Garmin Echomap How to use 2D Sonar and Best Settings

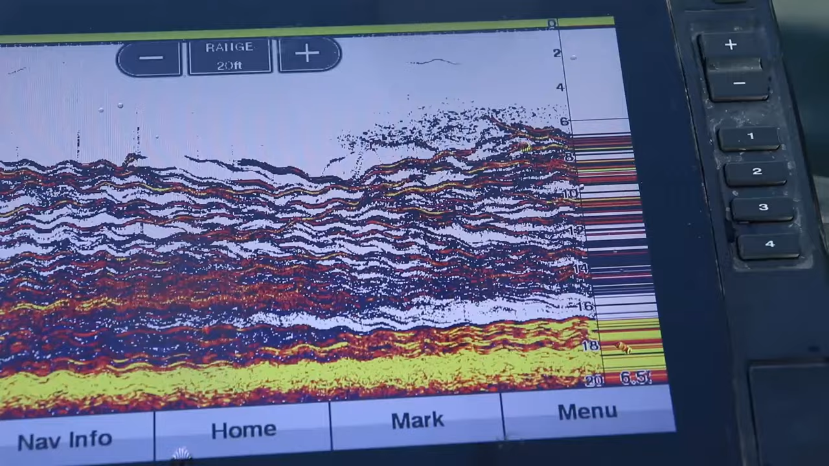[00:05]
You guys, these fish are racing up the water column there. My jigs right there, somewhere. There's just so many fish down there it's hard to see the jig. In the previous video we went over the installation and basic settings of the Garmin Echomap 93SV UHD2.
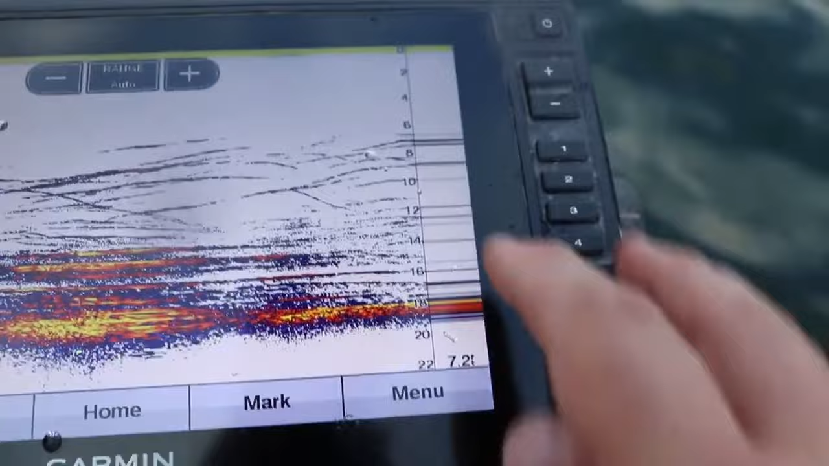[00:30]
If there's anything between the transducer and the lake bottom that's going to show up as a fish, weeds, brush, whatever.
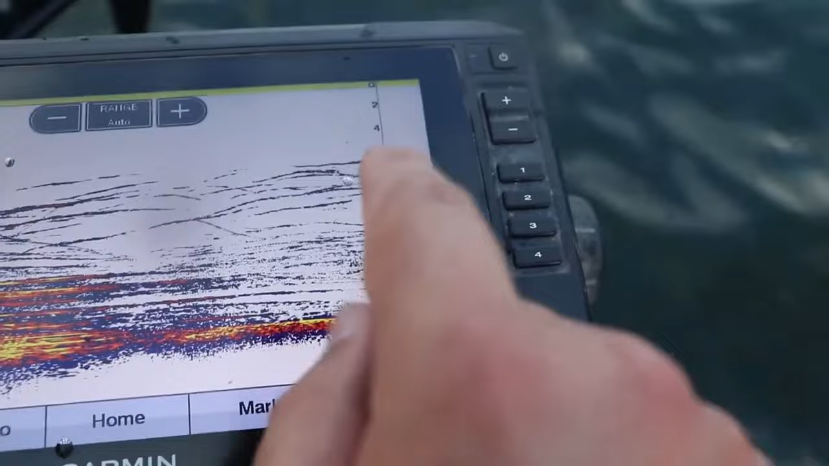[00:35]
That's because that signal gets sent from the transducer, it hits the fish, it hits the weeds, hits the brush pile, and it gets returned instead of going all the way down to the lake bottom.
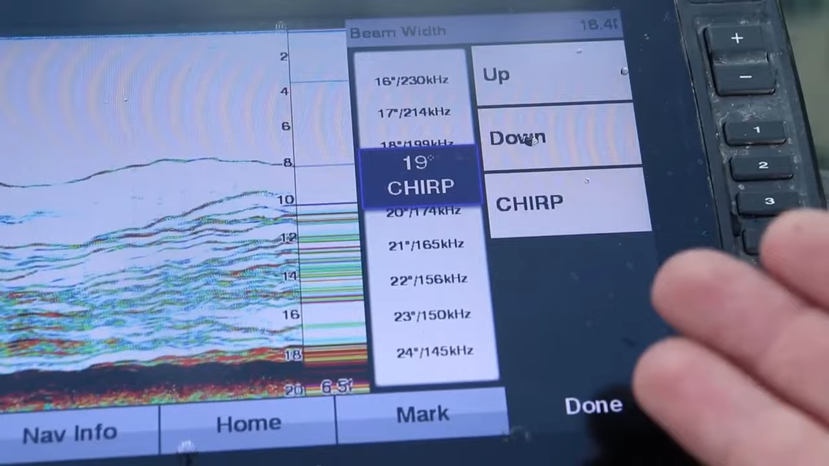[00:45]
Now the size of the cone is determined by the frequency. On a lot of older 2D sonar units there were typically two frequencies, 200 kilohertz and 83 kilohertz.
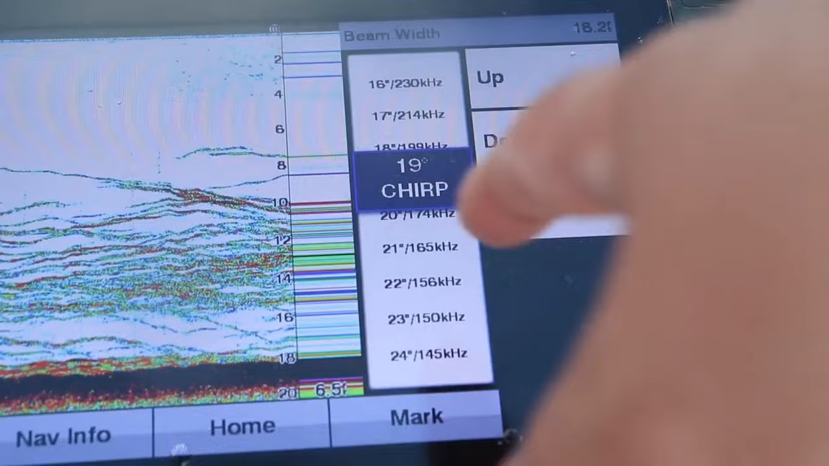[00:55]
The 200 kilohertz frequency was a smaller cone showing roughly one third of the width of the bottom.
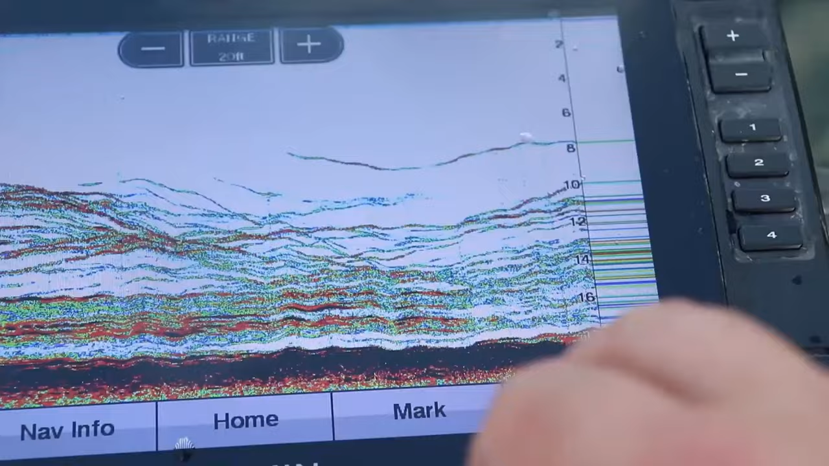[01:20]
Newer 2D sonar units use something called chirp which sends out
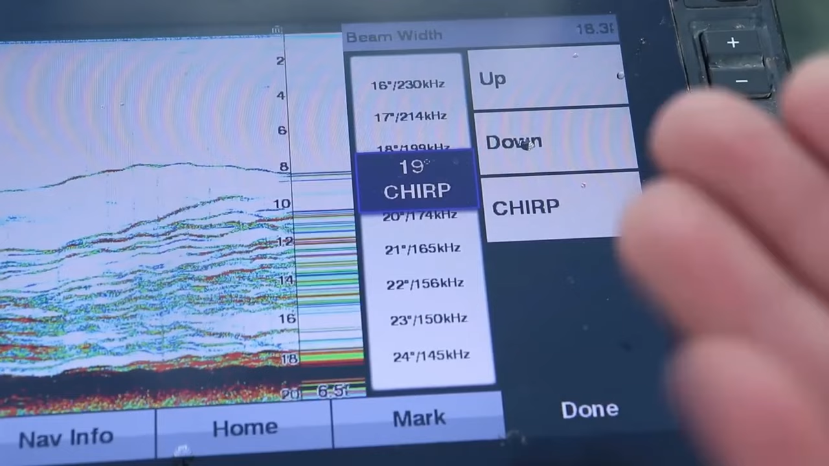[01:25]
multiple frequencies at the same time giving you a very clear crisp image. Many of these modern 2D sonar units will actually show the distance of the cone angle as you can see here on the Garmin unit.
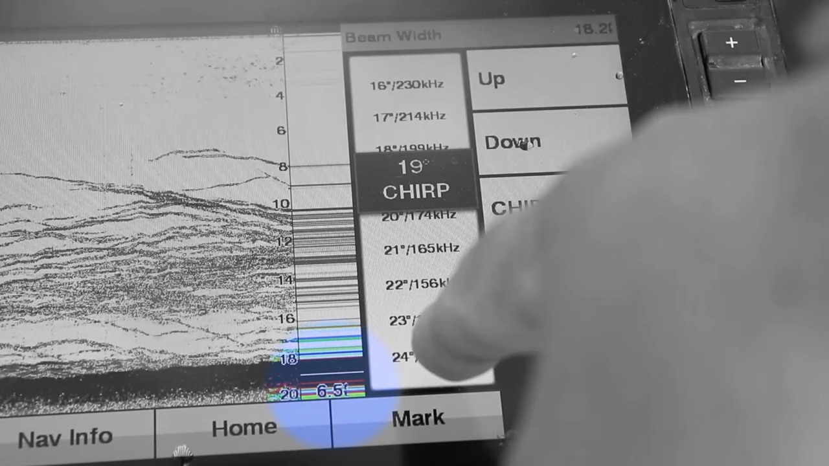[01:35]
You can slide up changing frequencies or changing the cone angle and it will automatically calculate it for you what the bottom of the cone angle is showing you.
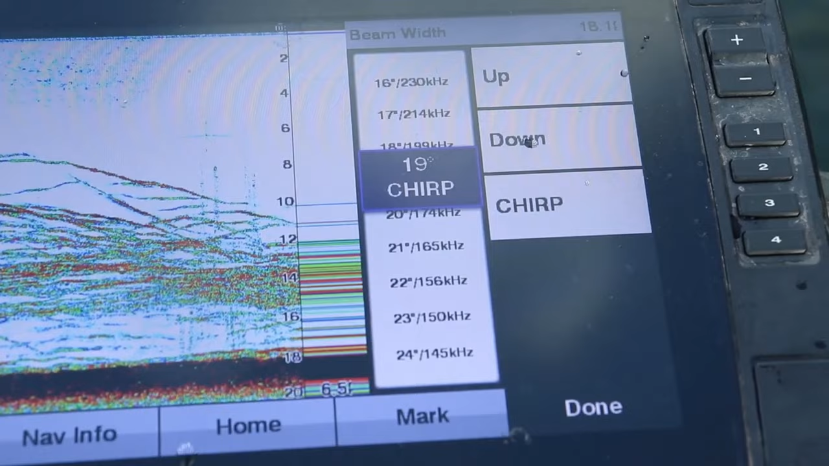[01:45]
Now keep in mind that the cone angle at the very very top towards the transducer is much narrower than the lake bottom.
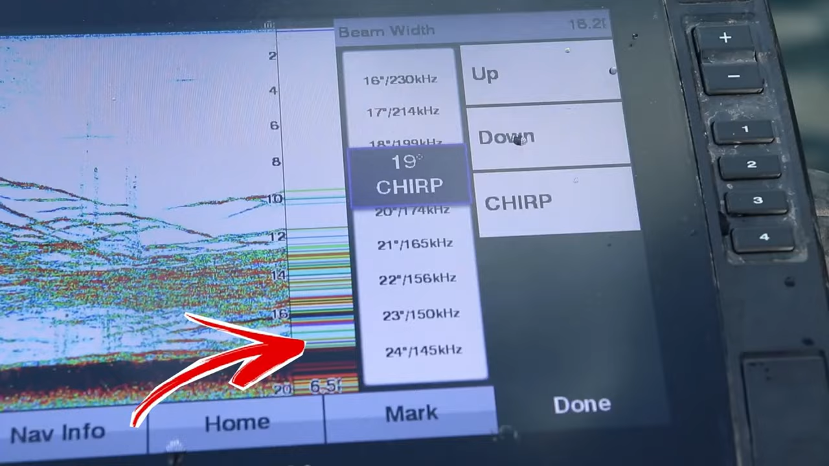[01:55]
So if we go back to our example of using 200 kilohertz in 21 feet of water that's showing us seven feet across on the lake bottom but if we go up just three feet to 18
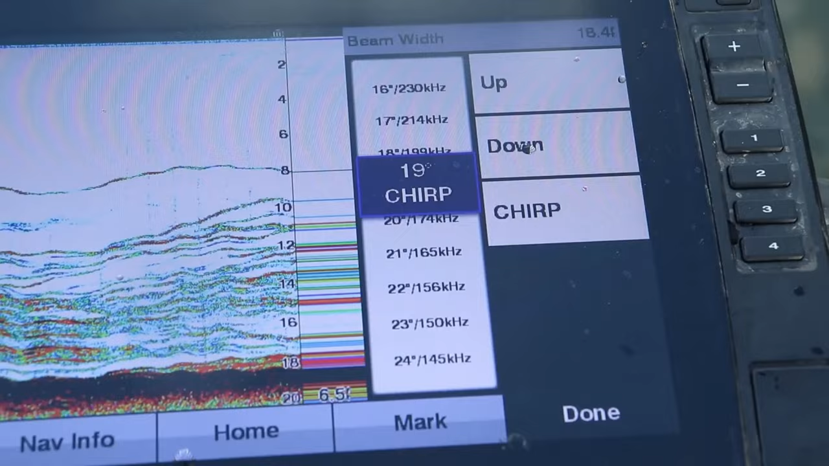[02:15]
the cone angle is narrower and it's not going to show as much data versus near the lake bottom it's going to show a wider cone angle it's going to be much wider and show more data.
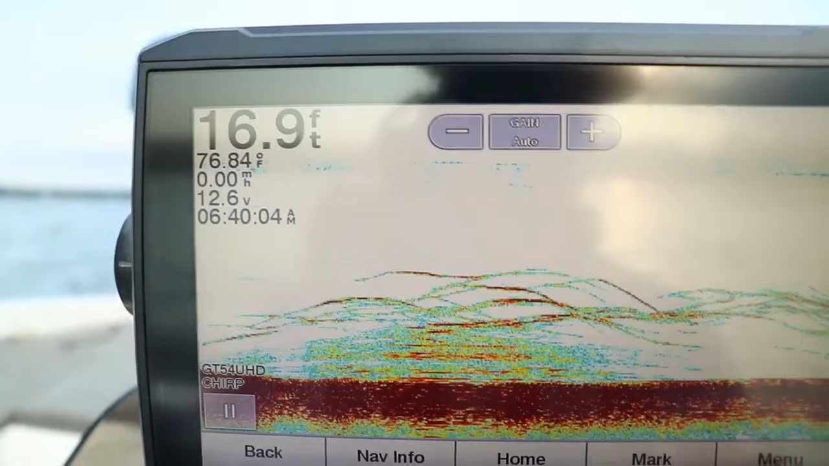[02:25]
On screen: depth 16.9 ft, water 76.84°F
So now that we've covered how 2D sonar works let's talk about reading the screen.
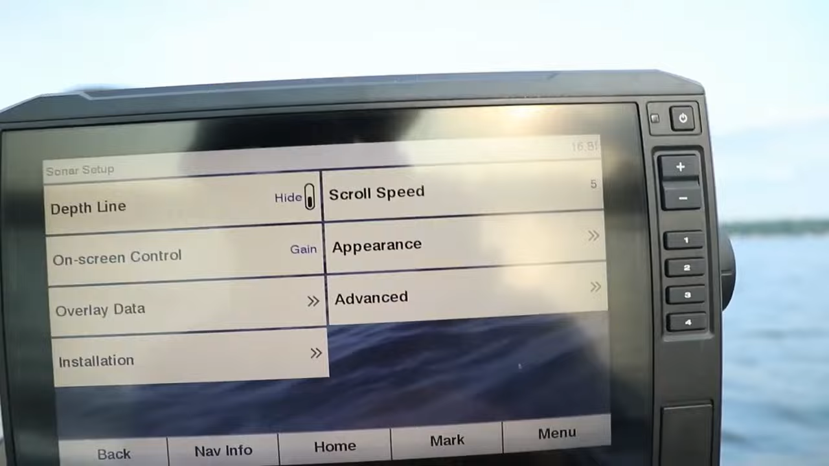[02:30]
Most modern day electronics use multiple color palettes rather than the old grayscale style.
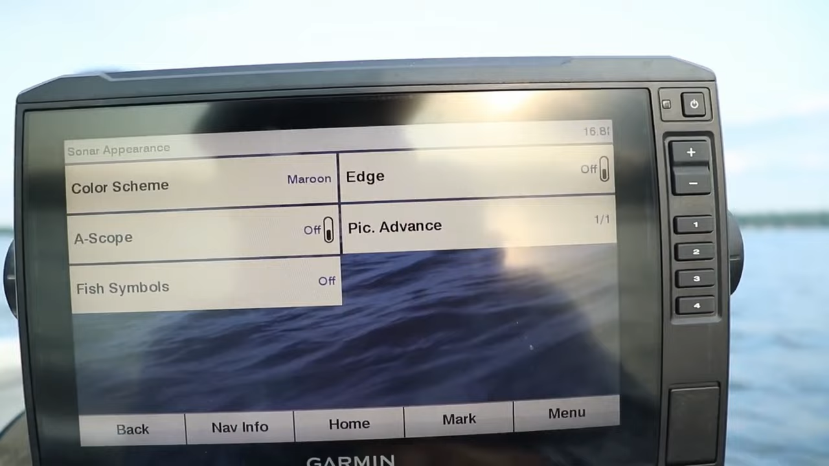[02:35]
The color allows you to interpret the size and density of the object or the
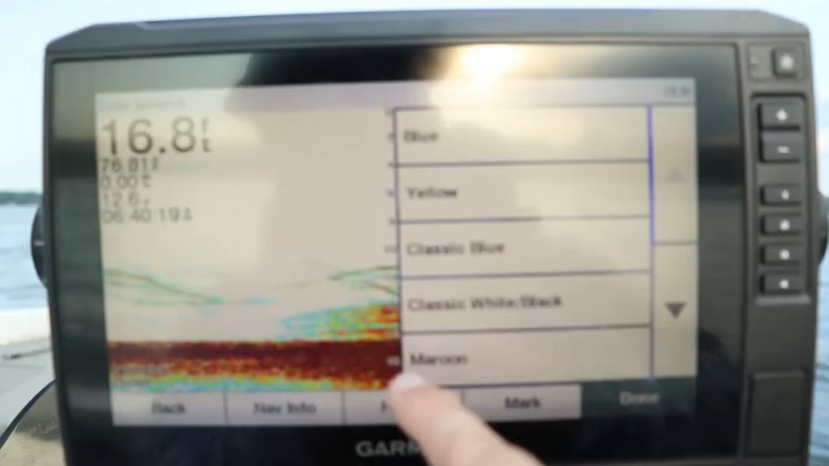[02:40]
actual lake bottom itself whether the lake bottom is made of sand, gravel, muck, mud. This color scale that you're seeing here uses a dark red as a hard return. Meaning a hard lake bottom, brush, rocks, even big fish will appear as red.
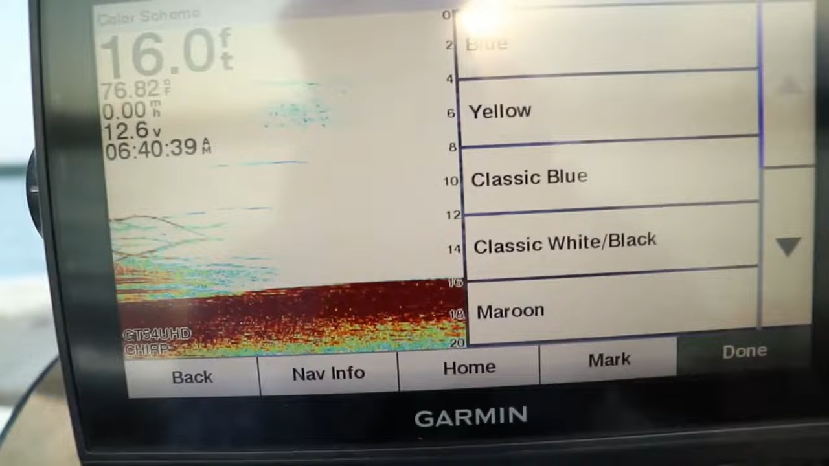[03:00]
On screen: depth 16.0 ft, water 76.82°F
Now the blues and the greens are actually showing the weakest return. Typically smaller schools of bait fish will show up as blues or green.
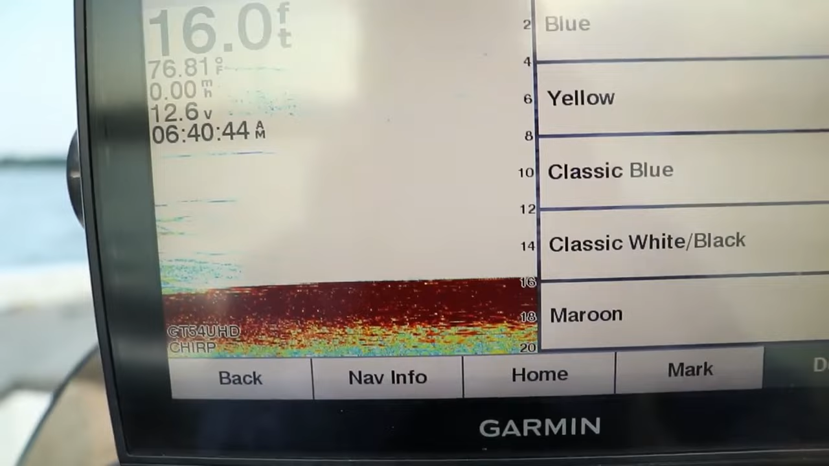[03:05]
On screen: depth 16.0 ft
But if you go into the color palette selection on the Garmin unit there's a variety of different palettes that you can use.
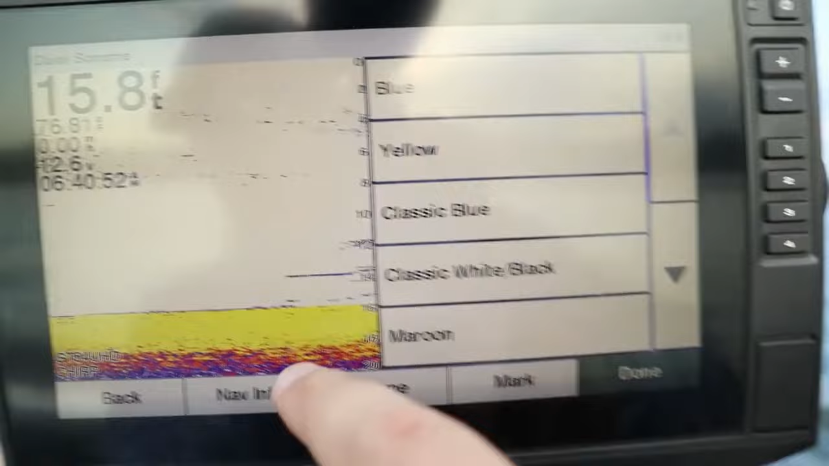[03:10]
On screen: depth 15.8 ft
The typical hummingbird palette as you can see here is more of